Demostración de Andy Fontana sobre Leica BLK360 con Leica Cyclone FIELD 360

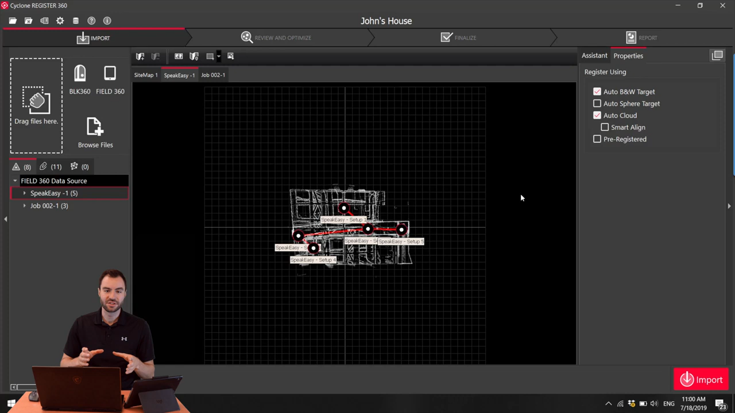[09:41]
So I can see that this is a job that I did earlier. And I can see over here on Job 2, this is the job that I want to import today.
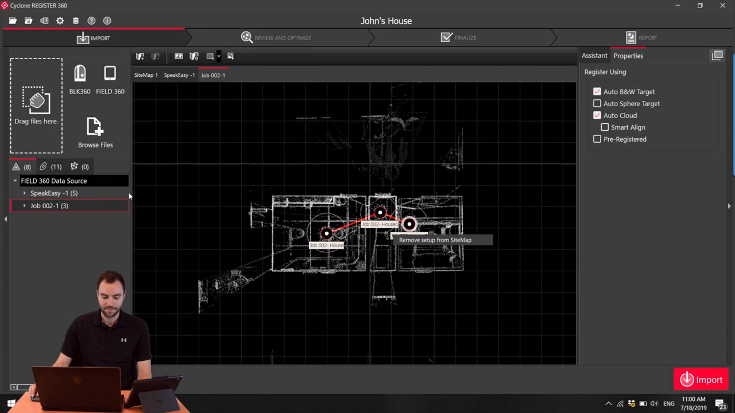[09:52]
I don't need to import the other job, so what I can do is uncheck that one.
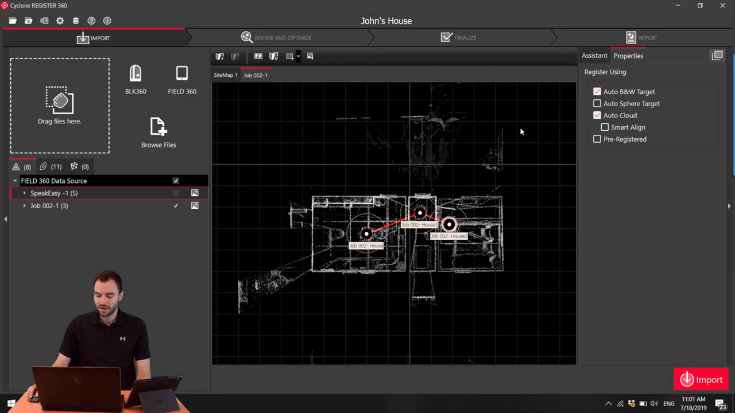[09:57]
And now I can hit Import. And it's going to import all that data to the computer.
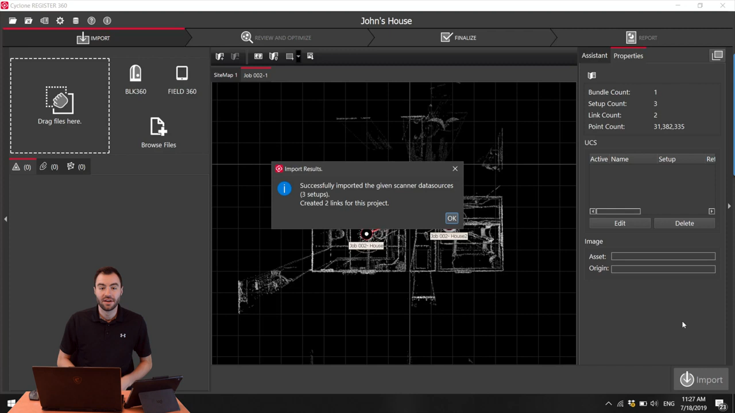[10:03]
Alright, so once that finishes up, you can see that it's imported the data. I can click OK.
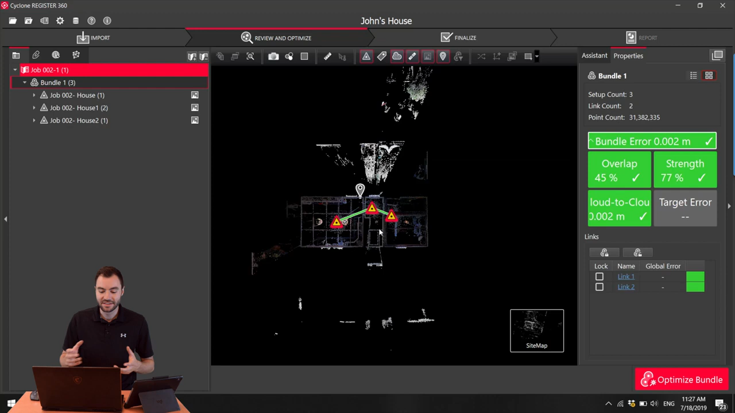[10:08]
And now I can see that all my data is here. So I can go into my Bundle Cloud and zoom around.
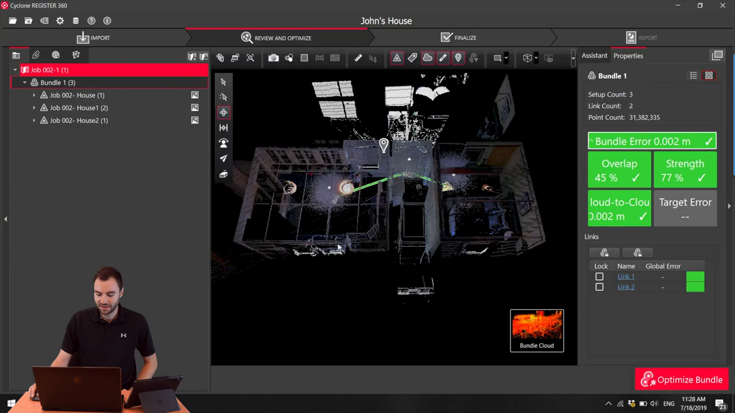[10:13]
And now I can see the full quality data.
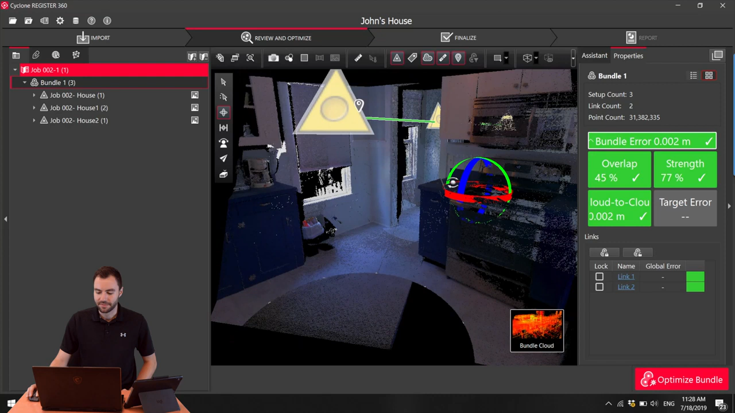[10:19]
I can even see this tag that I put in.
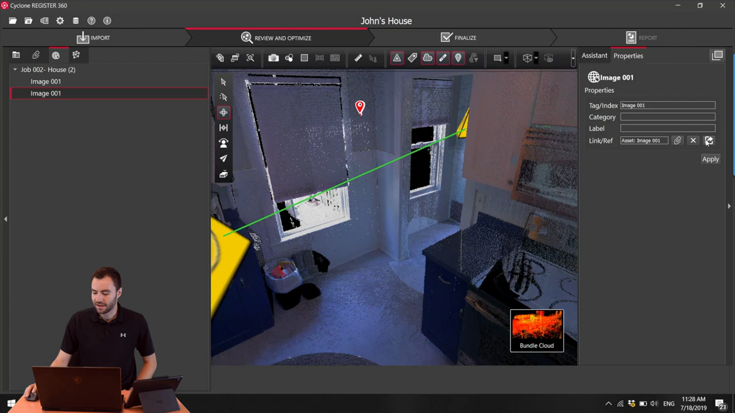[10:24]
I can click on this button here and it brings up the picture that I took in the field. So now I can go ahead and export this out to AutoCAD or Revit or whatever other software that I want to use this data in.